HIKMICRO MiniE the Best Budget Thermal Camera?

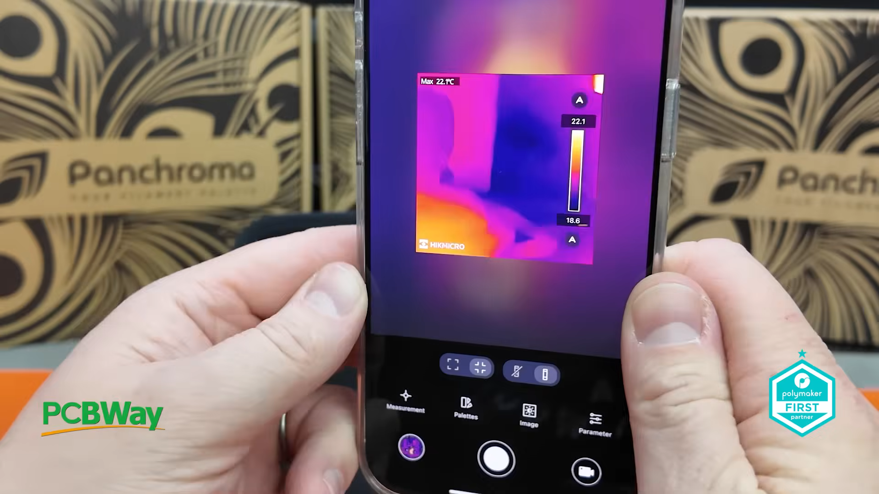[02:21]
It's compact and convenient and it's lightweight design plugs directly into your phone's connector drawing power without the need of a separate battery.
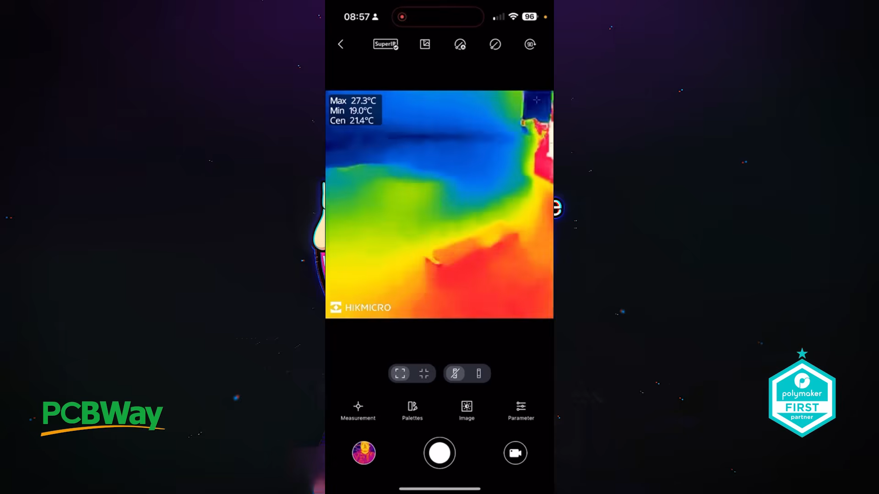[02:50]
On screen: spot 21.4°C, max 27.3°C, min 19.0°C
In the settings you can configure various parameters such as measurement for massivity targeting,
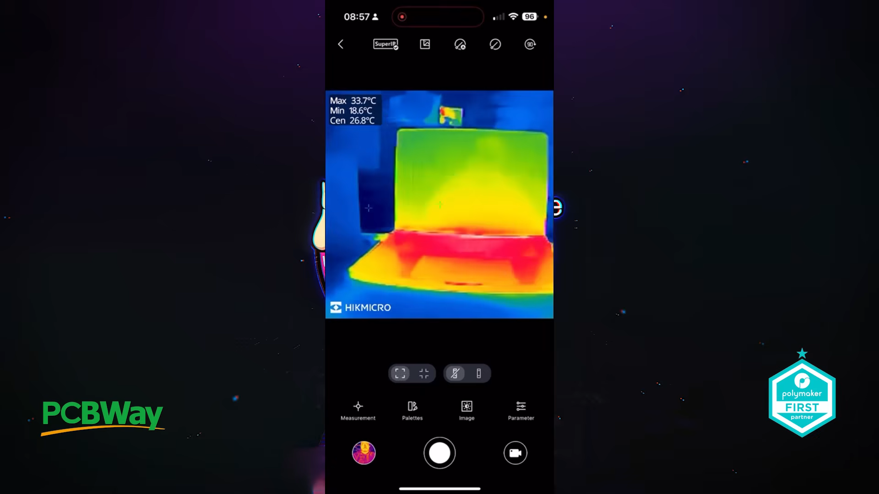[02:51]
On screen: spot 26.8°C, max 33.7°C, min 18.6°C
distance,
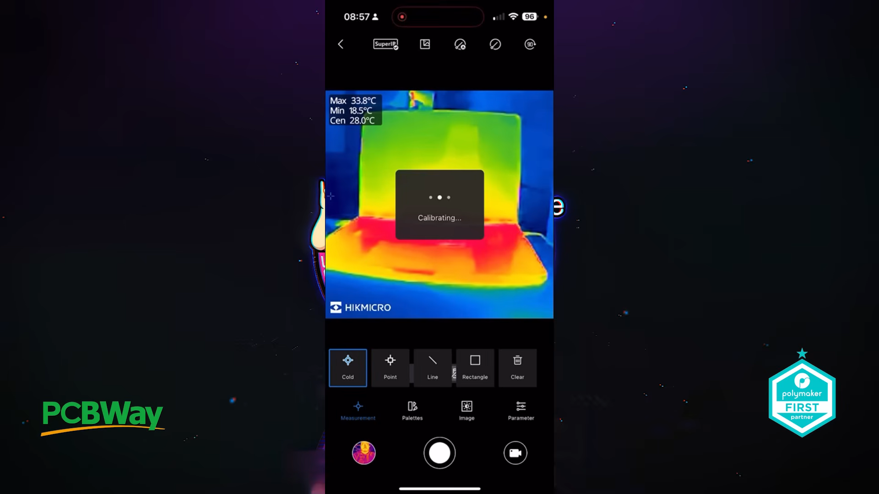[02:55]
On screen: spot 28.0°C, max 33.8°C, min 18.5°C
temperature range in level and span and temperature unit in celsius, fahrenheit or kelvin.
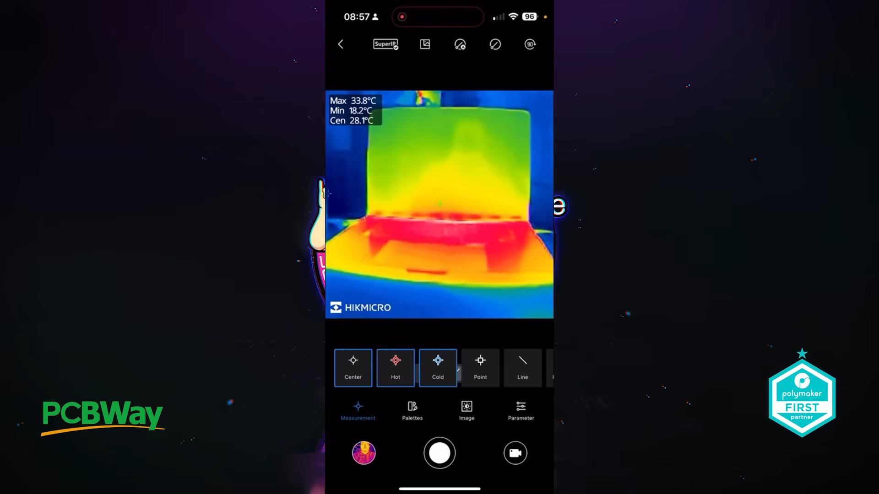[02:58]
On screen: spot 28.1°C, max 33.8°C, min 18.2°C
You can activate hot and cold spot detection which automatically identifies and displays the temperature ranges.
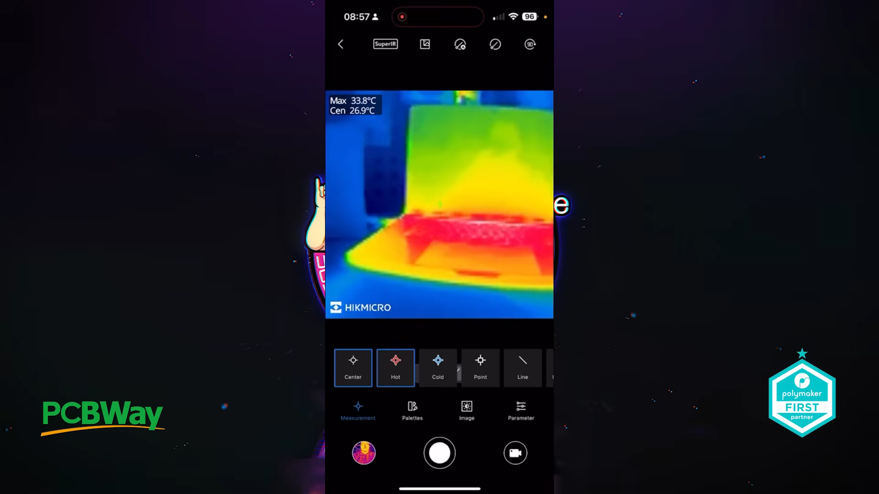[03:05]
On screen: max 33.8°C
Additionally you can select a center point, custom spots or even a line and rectangular zone for specific targeting.
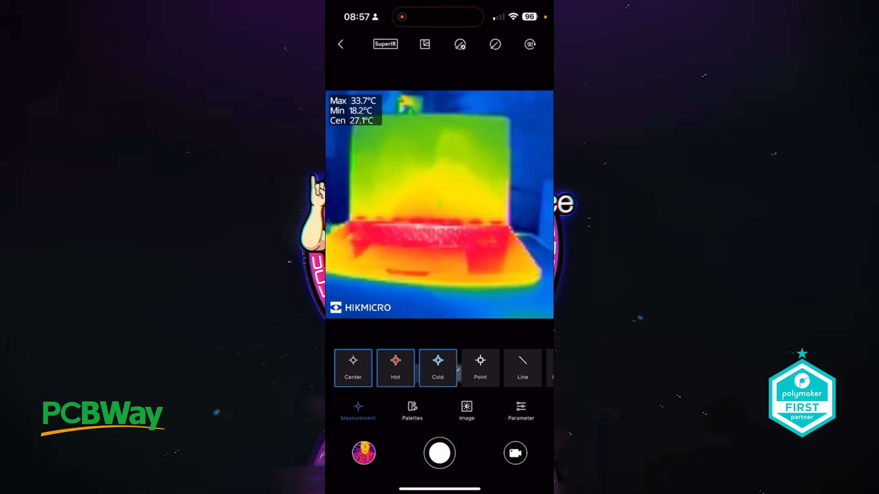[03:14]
On screen: spot 27.1°C, max 33.7°C, min 18.2°C
The palette option is another interesting feature which allows you to customize the colors or choose from the preset options.
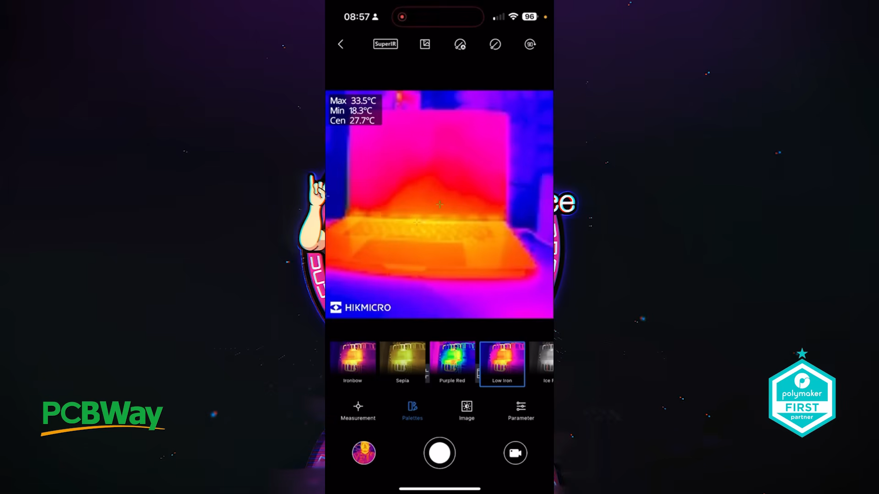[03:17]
On screen: spot 27.7°C, max 33.5°C, min 18.3°C
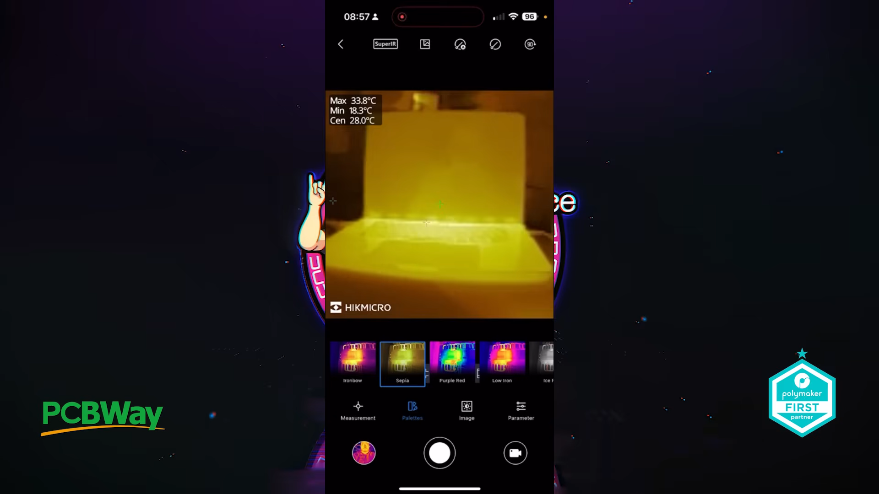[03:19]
On screen: spot 28.0°C, max 33.8°C, min 18.3°C
Under the image tab you'll find the standard refinements such as brightness contrast and sharpness and also color distribution which can be used to adjust for your preference.
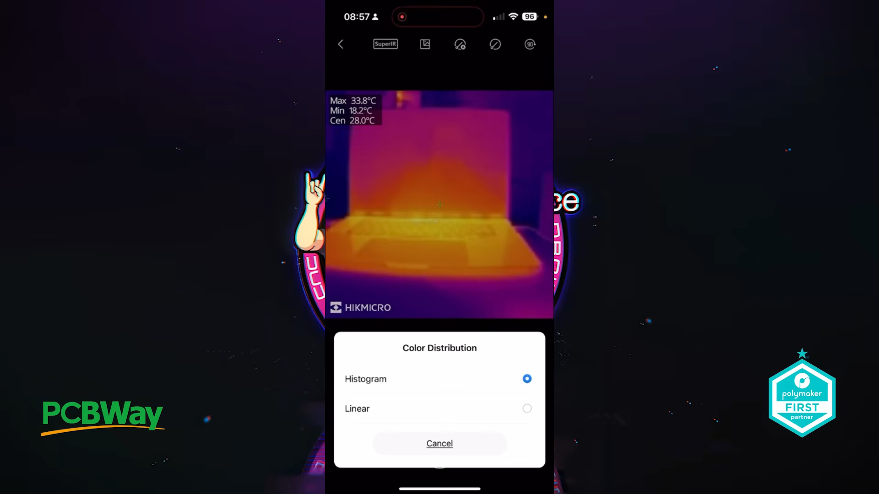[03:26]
On screen: spot 28.0°C, max 33.8°C, min 18.2°C
For the temperature range you can simply set a manual or leave
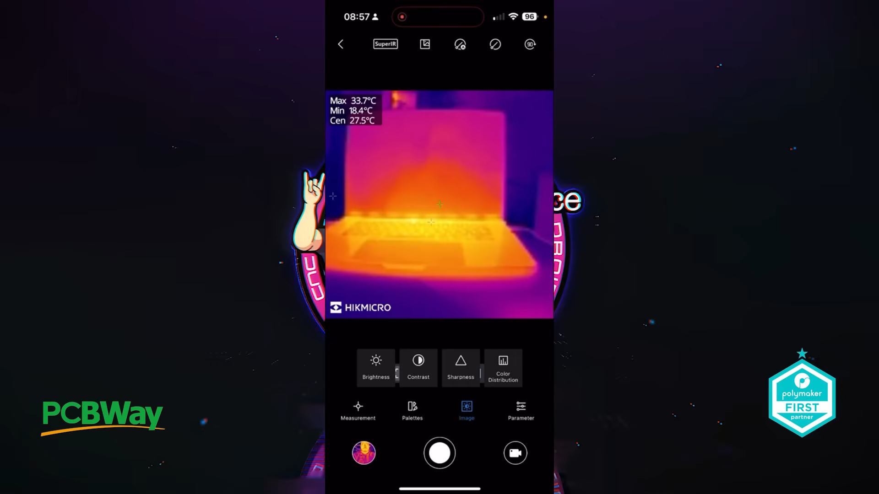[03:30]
On screen: spot 27.5°C, max 33.7°C, min 18.4°C
it in automatic and in the advanced menu there's even an option to enable super IR which slightly enhances the image quality.
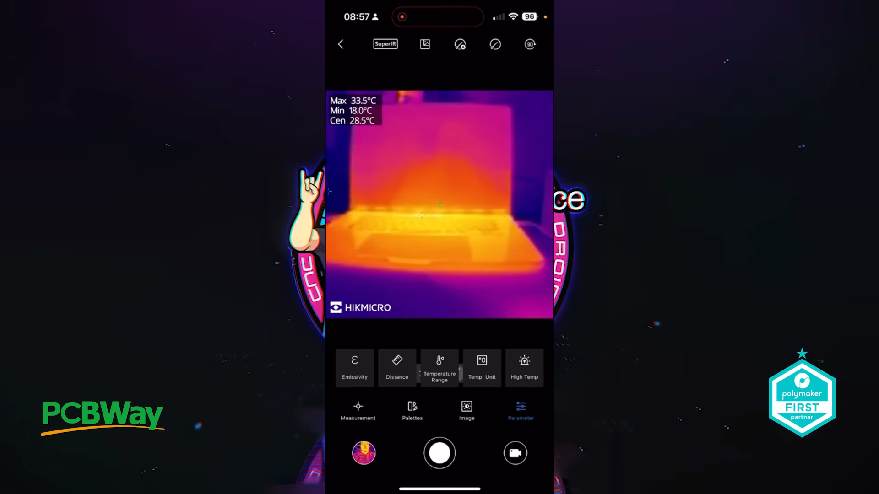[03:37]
On screen: spot 28.5°C, max 33.5°C, min 18.0°C
You can also rotate images and configure the calibration settings.
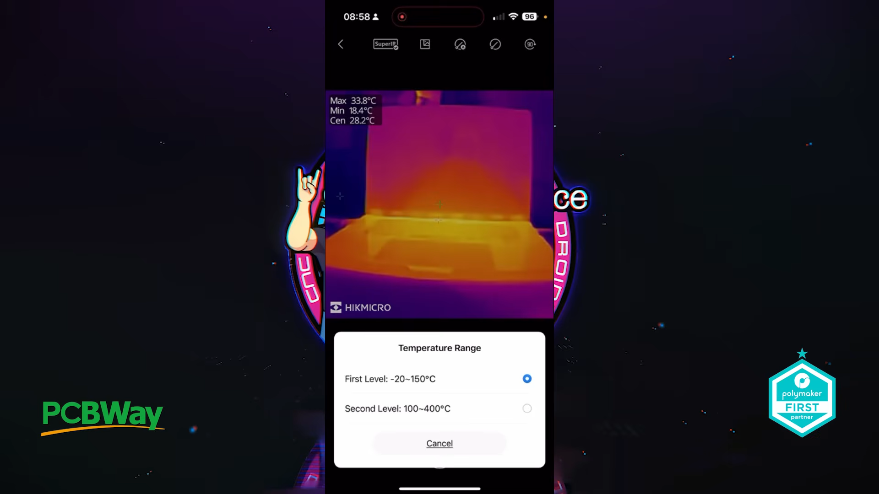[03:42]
On screen: spot 28.2°C, max 33.8°C, min 18.4°C
While shooting in automatic mode the system does recalibrate periodically and you'll hear the shutter when the adjust happens and it will also display it on the screen. So thermal imaging cameras of course are great because they're non-invasive and they allow you to capture temperature ranges and images without actually having to touch the materials.